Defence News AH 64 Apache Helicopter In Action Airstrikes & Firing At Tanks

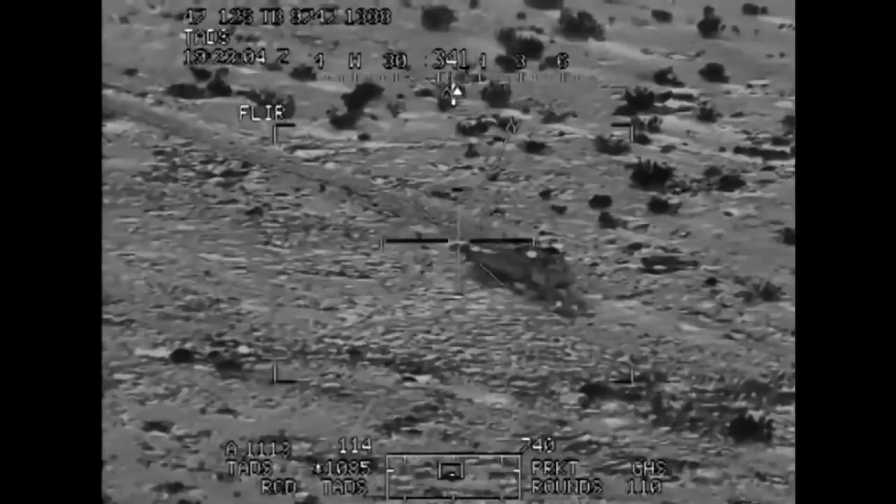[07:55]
What's the best cycle VSI? Altitude low.
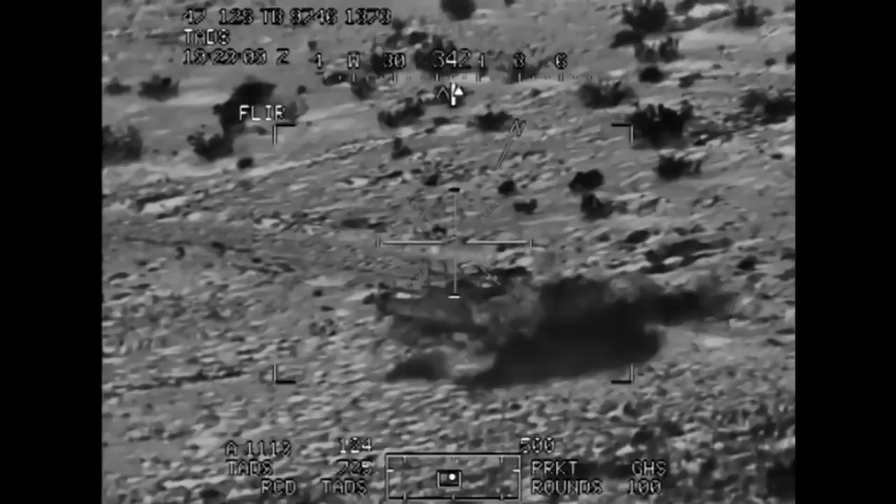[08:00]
Altitude low. My geometry wasn't good for a rocket. Roger, I got you in sight, and we'll be coming in down here in just a moment.
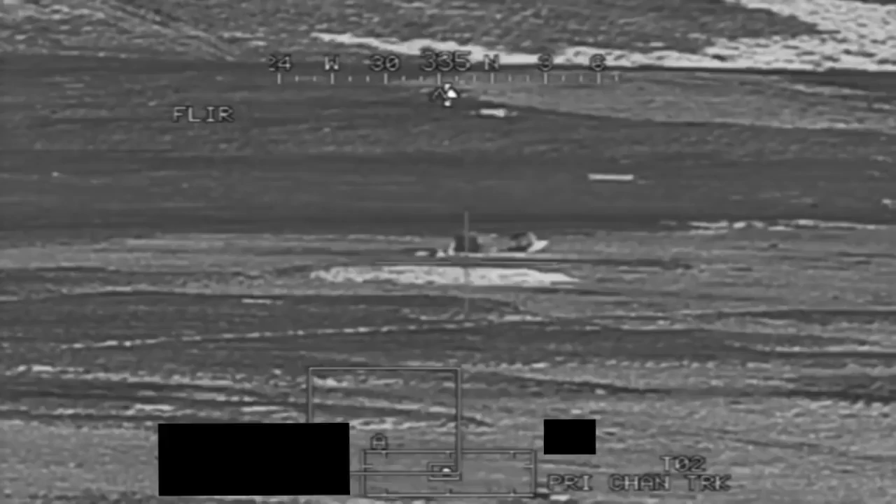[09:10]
Shot out. Firing. Yep. Where's it? That's a good missile.
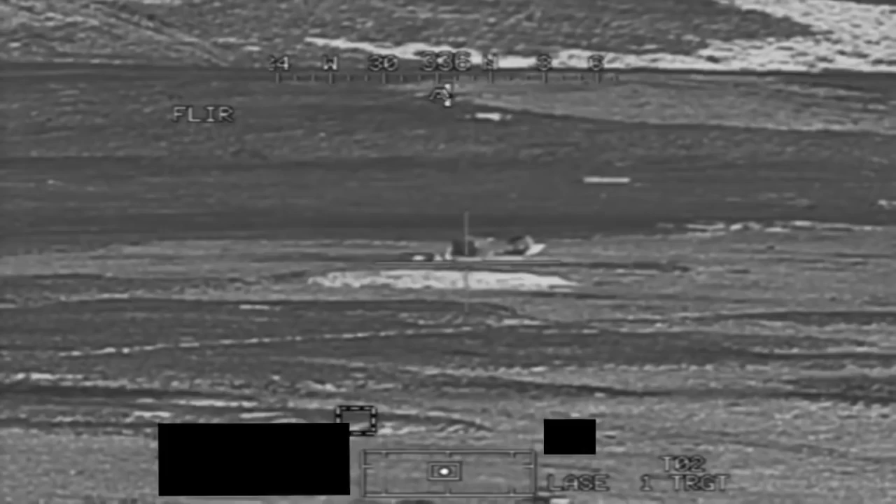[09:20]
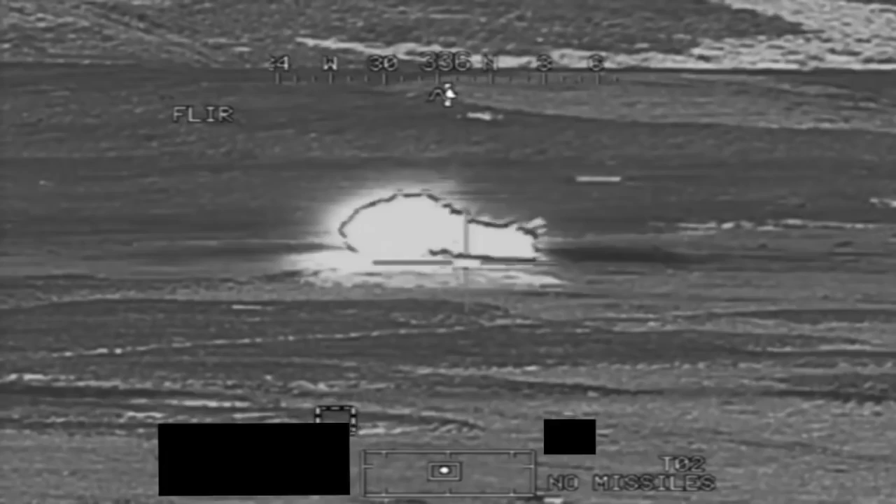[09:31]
Damn. Alright. DWASing.
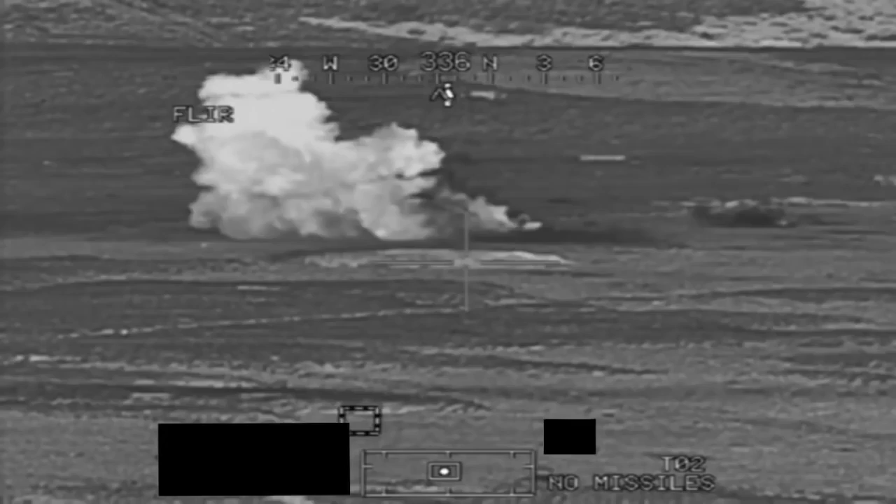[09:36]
Yes, DWASing. Suspect 06. Face. Suspect. Target destroyed. End of mission. Got the flop.
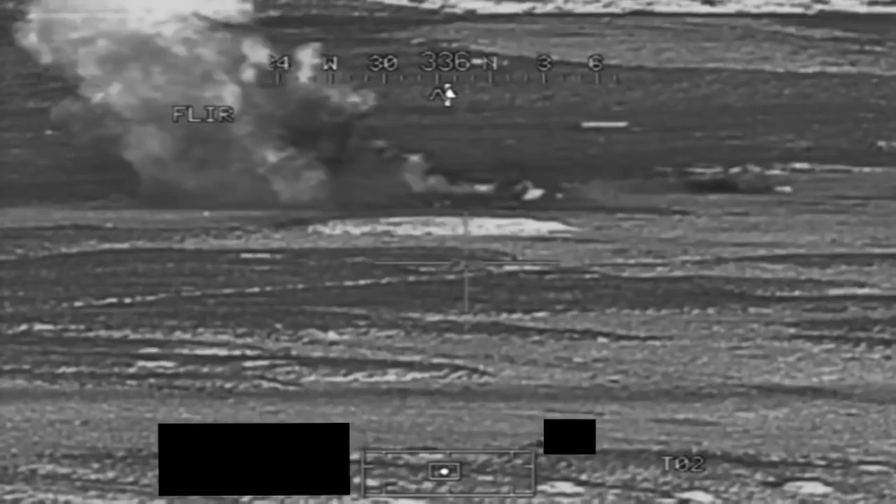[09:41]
End of mission. Target destroyed. Return to SWARP. Yep. Good shot.